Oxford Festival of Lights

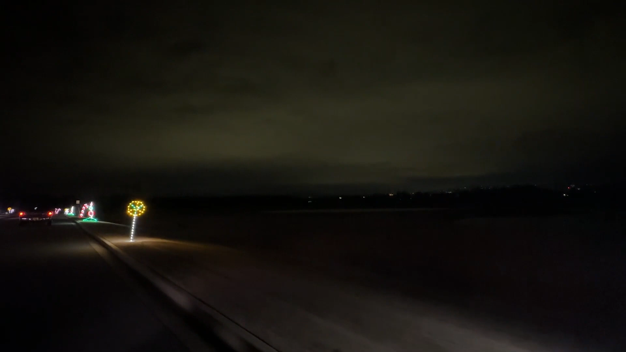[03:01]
Oh, no, this is really amazing. I don't know how they got power in all these spots.